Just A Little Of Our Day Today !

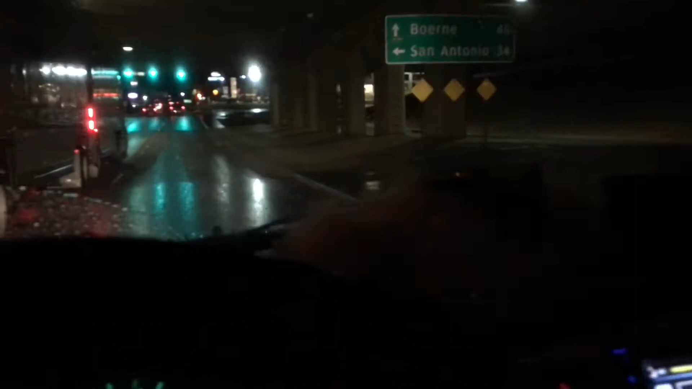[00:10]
good morning guys it's saturday and it's raining out here and i hate coming out when it's raining but i'm gonna get me some mcdonald's and then i'm gonna go get some donuts